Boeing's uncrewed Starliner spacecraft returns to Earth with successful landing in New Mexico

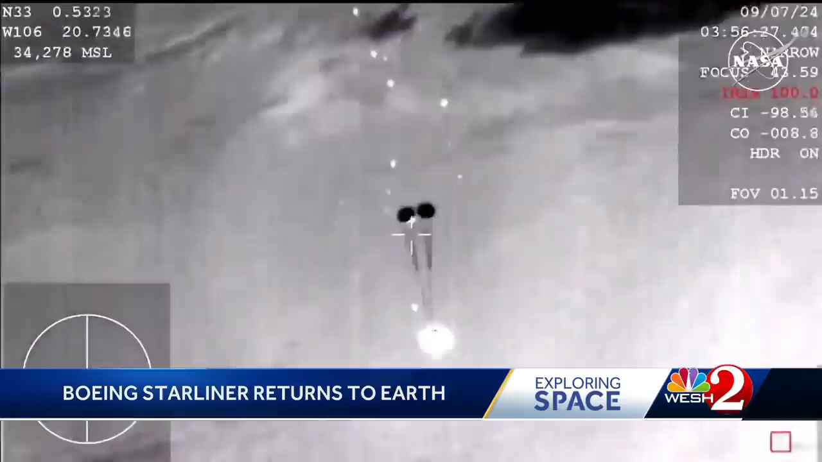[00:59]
NASA says it was too risky to return the astronauts on Starliner. Now, this is the first U.S.-made capsule to parachute a landing on the ground rather than splash down into the ocean.